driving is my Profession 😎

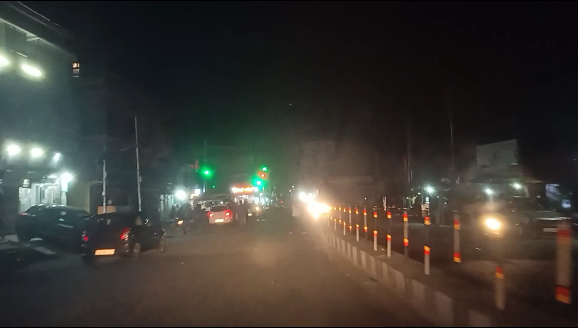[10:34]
ये पहुंच गए जी हम जंगलात मंडी चौक, द इवनिंग व्यू ऑफ जंगलात मंडी चौक।